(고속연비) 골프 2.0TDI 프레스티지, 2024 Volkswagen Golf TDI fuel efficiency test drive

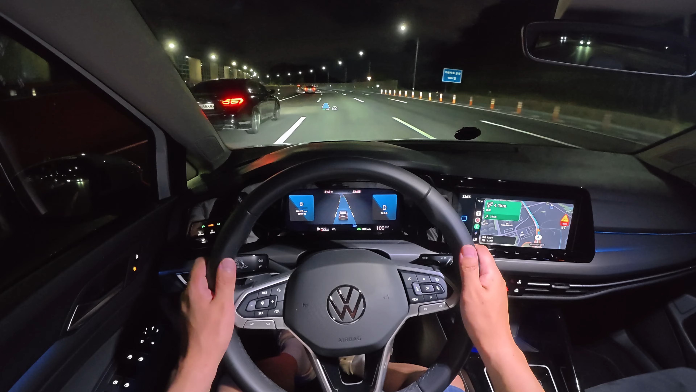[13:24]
어휴 잡으라고 원인을 줍니다. 연비는 현재 리터당 27km 유지하고 있고요. 주행거리는 19km 시간은 13분 정도가 지나고 있습니다.